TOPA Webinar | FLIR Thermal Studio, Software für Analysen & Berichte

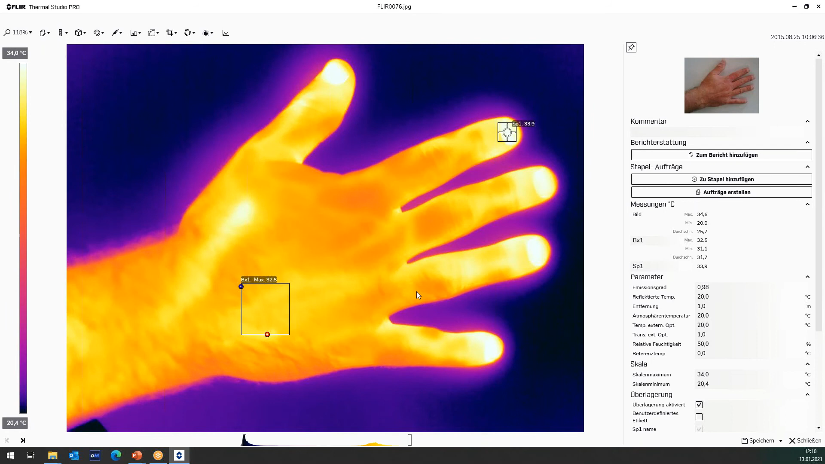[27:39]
On screen: spot 33.9°C, scale top 34.0°C, scale bottom 20.4°C
Also Doppelklick auf das Bild und ich komme wieder in den Bearbeitungsmodus. Und kann hier dann auch nochmal meine Messfunktionen dementsprechend ändern. Oder Farbpaletten ändern. Kann ich machen.
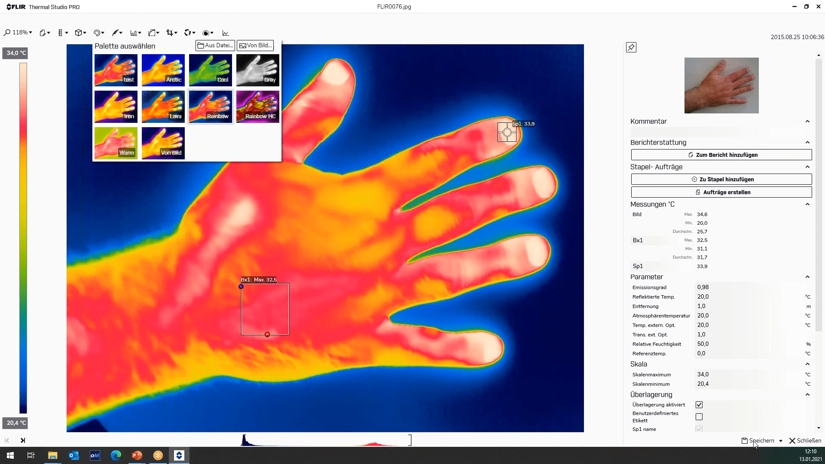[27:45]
On screen: scale top 34.0°C, scale bottom 20.4°C
Dann wird das automatisch in den Bericht übernommen. Und auch die Temperatur, die Messwerte werden dementsprechend der aktuellen Lage und der aktuellen Temperatur natürlich angezeigt.
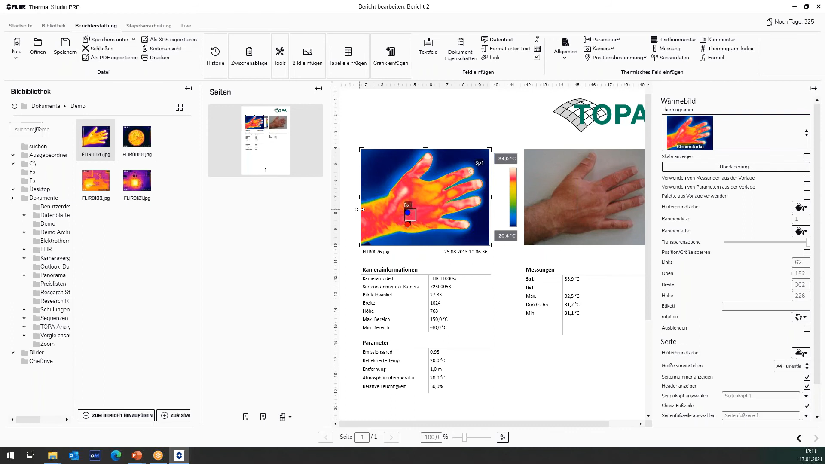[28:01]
Also das ist ein vordefinierter Bericht. Wir können selbstverständlich auch einen Lernbericht erstellen. Das heißt, einen Lernbericht erstellen. Die Seite ist immer so aufgebaut.
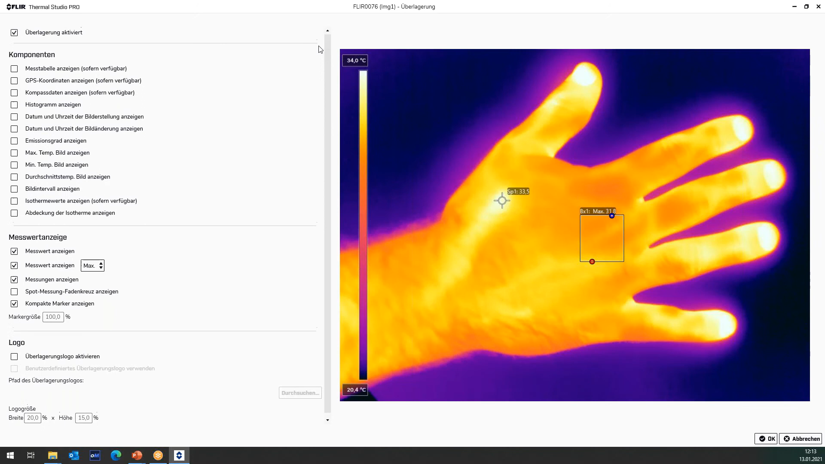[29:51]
On screen: scale top 34.0°C, scale bottom 20.4°C
Viele möchten das vielleicht so nicht dargestellt haben. Jetzt können Sie hier sagen, ich gehe in meine Überlagerung und jetzt haben Sie hier verschiedene Möglichkeiten, die Sie überlagert haben möchten. Zum einen können Sie sagen, die Überlagerung deaktivieren, dann wird überhaupt nichts angezeigt.
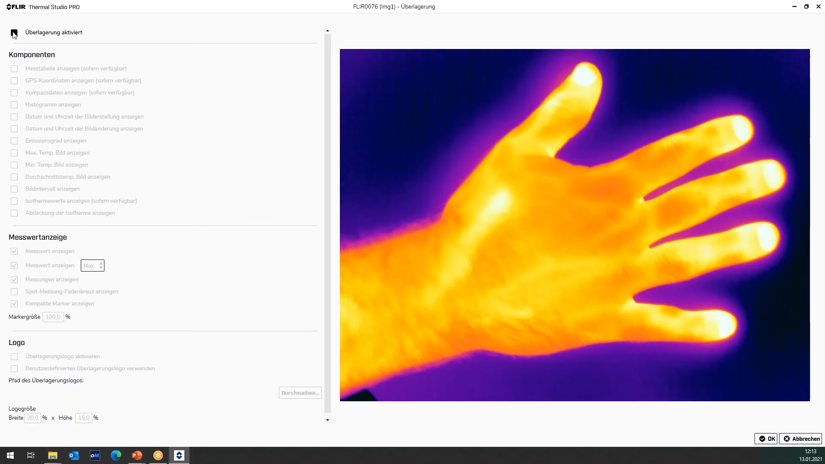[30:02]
Oder Sie können halt dann dementsprechend definieren, was möchten Sie angezeigt haben. Also die Messwerte. Im Bild, sage ich mal, in dem Fensterausschnitt haben Sie die Möglichkeit, die Überlagerung einzustellen. Ich schalte sie jetzt hier einfach mal aus. Also da heißt es nur Skala anzeigen. Ja, nein. Wir wissen ja alle, es ist erfahrene Thermografen. Eine Temperaturskala ist ein absolutes Muss für ein Thermogrammbild, weil nur anhand der Temperaturskala kann ich ja dementsprechend die Temperaturen, Farben einer Temperatur zu ordnen.
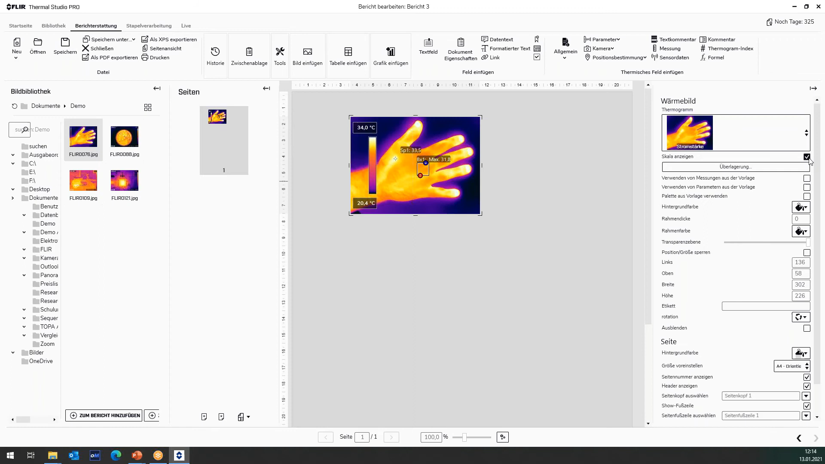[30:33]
On screen: scale top 34.0°C
Nichtsdestotrotz gibt es hier die Möglichkeit, die Skala auszublenden, aber ich habe natürlich hier auch die Möglichkeit zu sagen, mir eine separate Skala einzublenden. Dementsprechend kann ich hier die Temperaturskala dann schön bequem neben dem Bild platzieren. Das heißt, ich habe meine zugeordnete Temperaturskala, was dann wieder in Ordnung ist. Und ich habe mein Infrarotbild und sehe halt meine Informationen, auf die es mir halt ankommt, sehe ich halt besser.
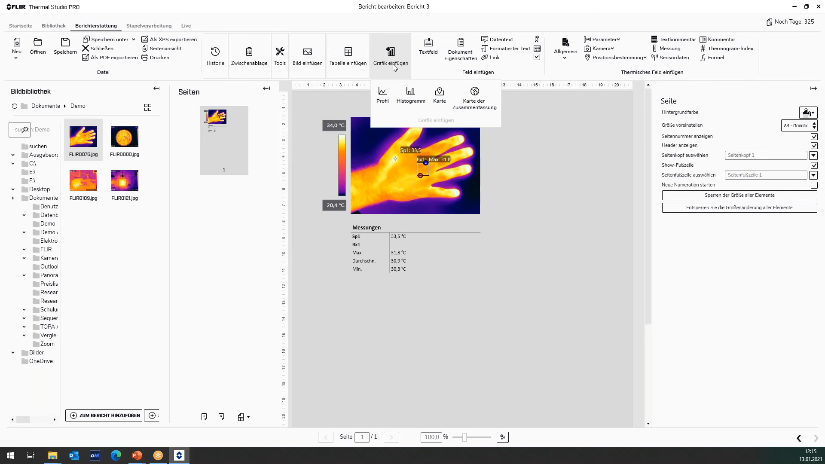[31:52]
On screen: spot 33.5°C, max 31.8°C, scale top 34.0°C, scale bottom 20.4°C
das praktisch dann schon im Bericht vorhanden ist. Sie haben hier auch Übersichtstabellen, also sind sie sehr flexibel. Sie können auch Grafiken einfügen, wie zum Beispiel ein Profil. Das wäre jetzt ein Profil und da steht es auch in der Legende Box 1. Also das ist jetzt das Profil, das waagerechte Profil in dieser Box. Wenn ich das jetzt ändern würde, die Messfunktion, dann wird sich halt das Profil halt dementsprechend verändern. Und hier haben Sie halt auch Histogramm über das ganze Bild,
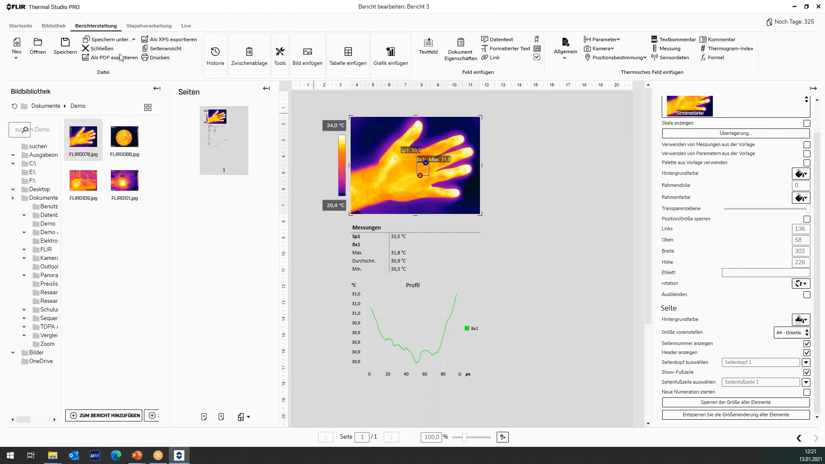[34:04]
Gehen wir vielleicht nochmal einen Schritt zurück zur Bilddarstellung. Sie haben jetzt hier einen Bericht erstellt. Dann haben Sie hier die Möglichkeit zu sagen, den Bericht möchte ich speichern. Dann wird das in einer ATR-Datei gespeichert.
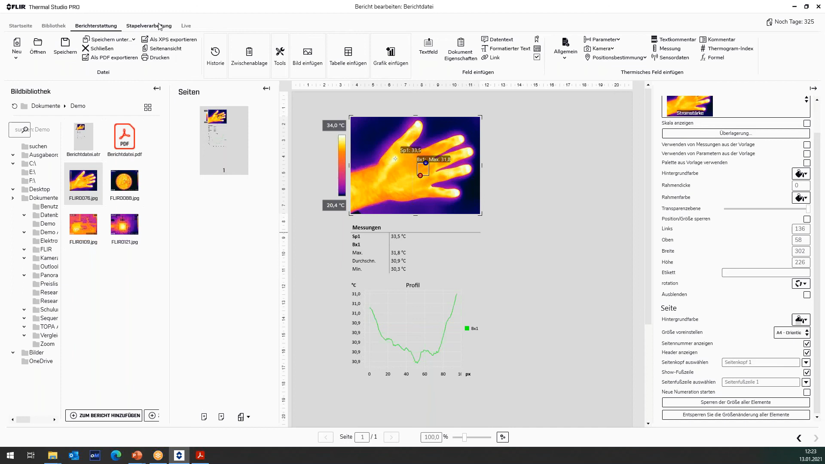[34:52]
Kommen wir zum nächsten Themengebiet, die Stapelverarbeitung. Hier haben wir die Möglichkeit zu sagen, ich möchte Änderungen an mehreren Bildern durchführen.
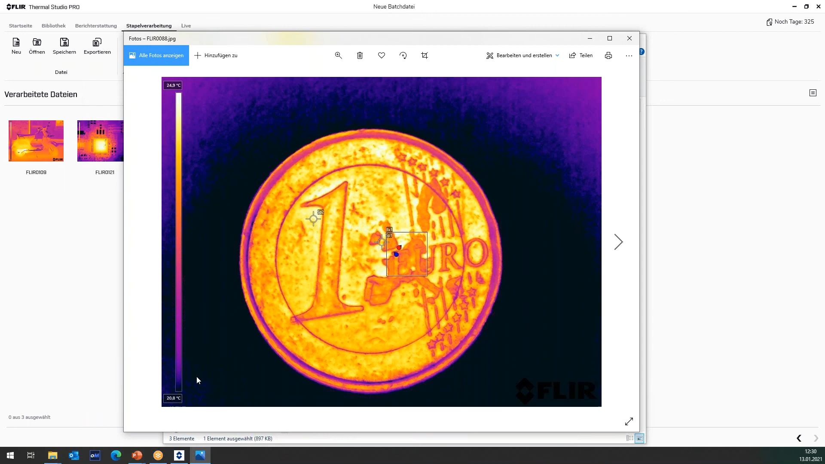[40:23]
Es wurden auch die Messfunktionen hinzugefügt. Also es ist eine sehr tolle und einfache Geschichte, um sehr schnell innerhalb kürzester Zeit dementsprechend mir meine Bilder auf eine einheitliche Darstellung zu bringen. Für viele ist das ja notwendig. Das heißt einheitliche Farbpaletten, einheitliche Darstellung, einheitliche Messfunktionen. Das haben Sie alles die Möglichkeit mit der Stapelverarbeitung zu machen.